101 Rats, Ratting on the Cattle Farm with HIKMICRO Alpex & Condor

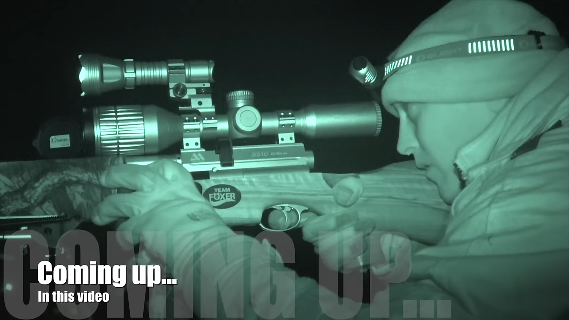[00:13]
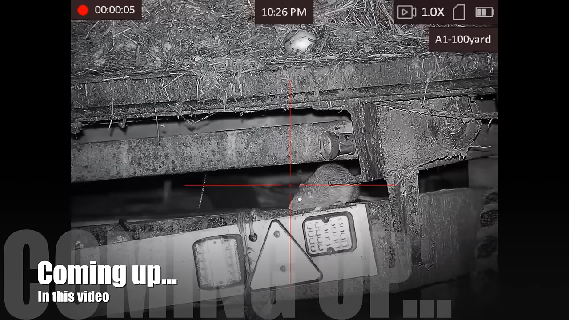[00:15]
I take the HIKMICRO Alpex scope and Condor combo to meet up with my good friend Dwayne,
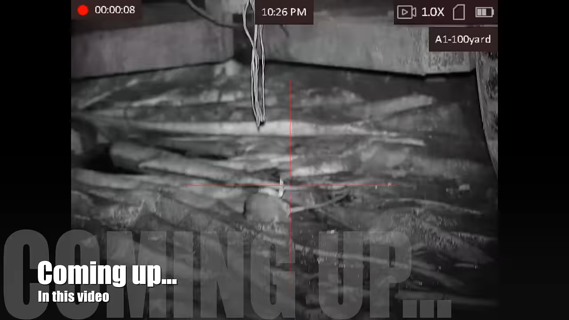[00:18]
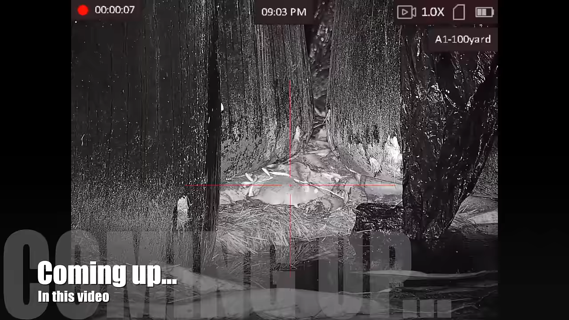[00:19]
accompanied by Chris, for a spot of rat splatting. Yep.
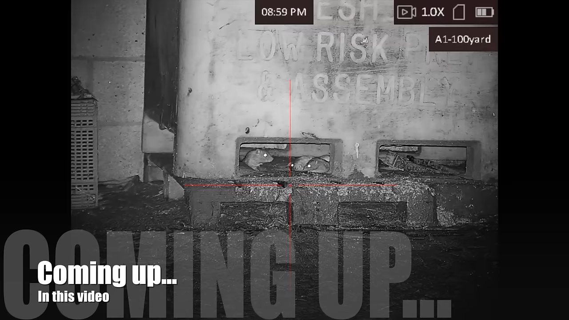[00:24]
It's bitterly cold, which means there are rats aplenty, with some nifty shooting if I do say so myself.
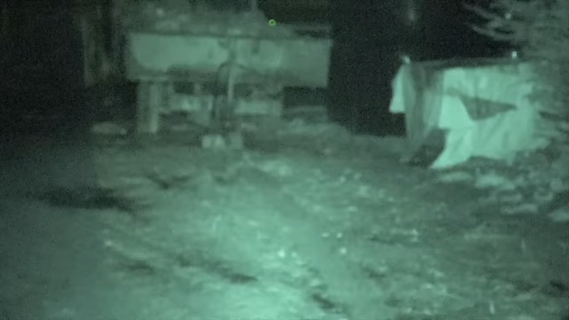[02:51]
Arriving at this relatively local permission before the Lone Ranger and Chris arrived, I couldn't drive into the yard as there was a tractor in the way, so I thought I'd have a little look with the camcorder, as the man himself then called to let me know he'd be here in just a short few. Alright buddy, mate, I'm looking at
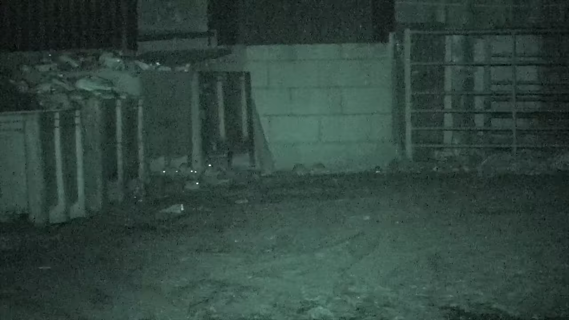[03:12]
1, 2, 3, 4, 5, 6, 7, 8, 9 rats all in that corner where the bread bin is. Yeah, there's a f***ing load in that corner. Absolute load. Yeah, there's plenty here.
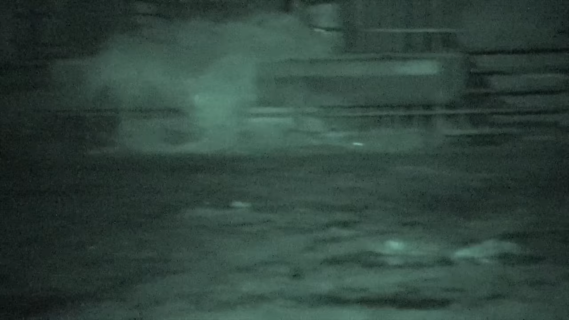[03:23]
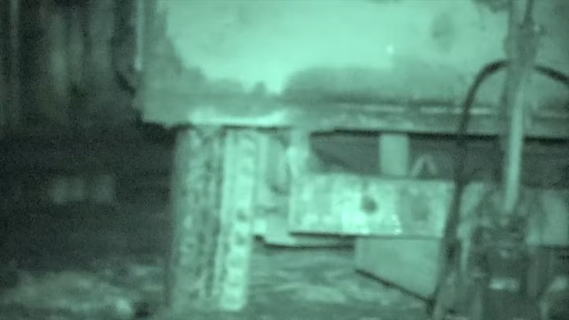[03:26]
Yeah, alright, well I'll move this tractor and then I'll get sighted in.
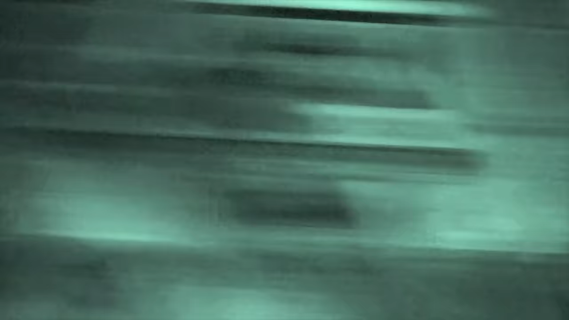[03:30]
Zeroing the Alpex is super easy. Take one shot at the target, then freeze frame the picture. Move the crosshairs to where the projectile struck,
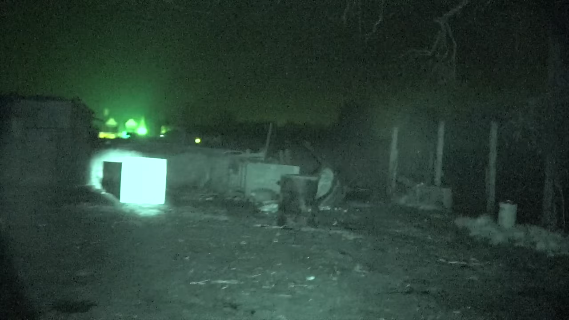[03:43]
and in this case you can see it was low and slightly to the right.
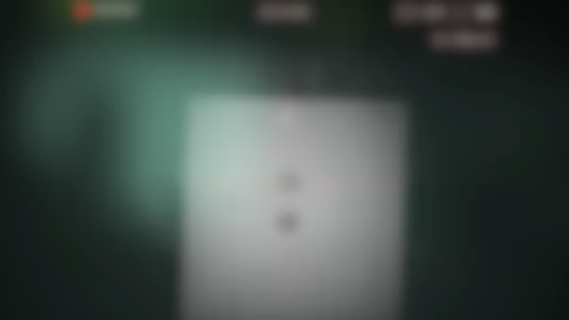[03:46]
Then save the new aim point, exit, and repeat.
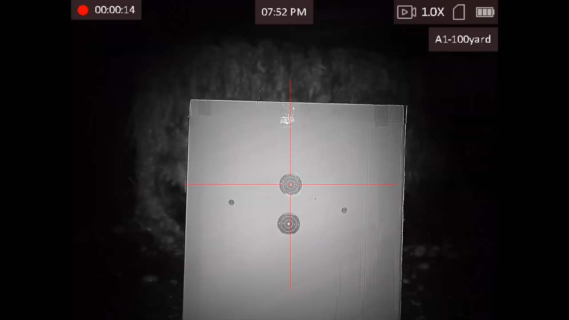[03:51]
There it's pretty much bang on.
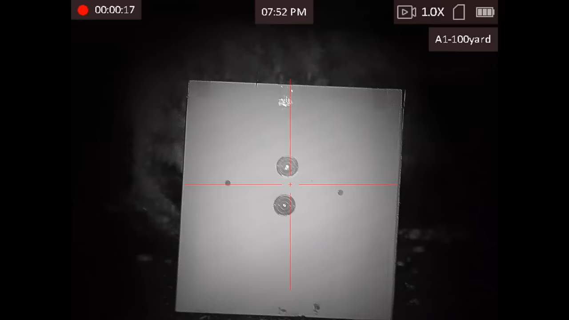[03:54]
I just needed to come down probably another two clicks and we're good to go.
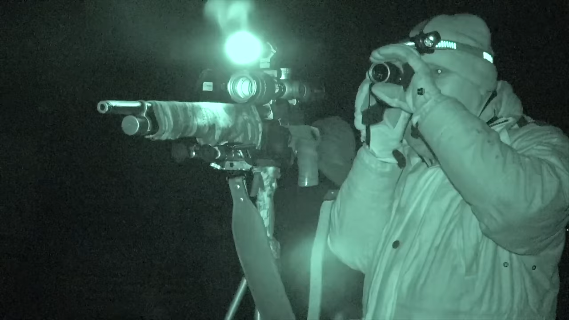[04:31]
It was really quite surprising to see so many. That said, it is so cold, I just think these rats are out after an easy meal.
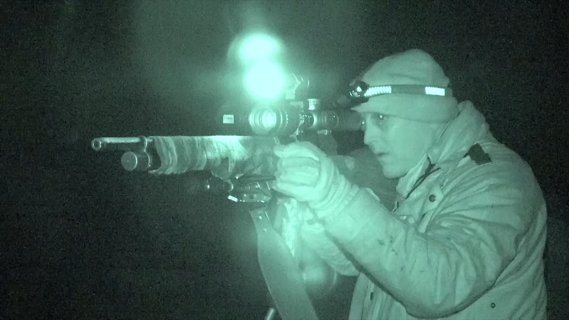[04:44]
It wasn't just me that got off to a flying start. Here is some of Dwayne's footage. He's using the circle crosshair whilst I'm using the red cross.
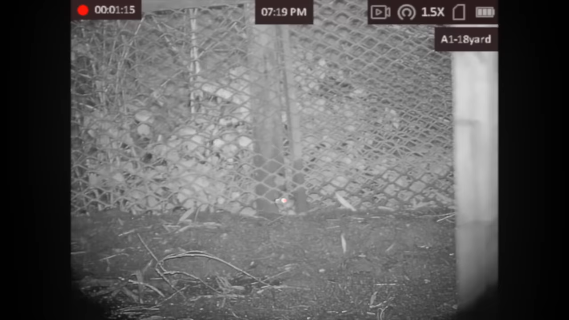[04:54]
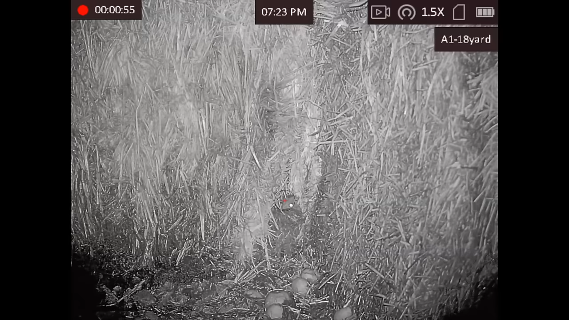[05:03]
As you'll see at the end, these particular bales would prove very fruitful throughout the evening.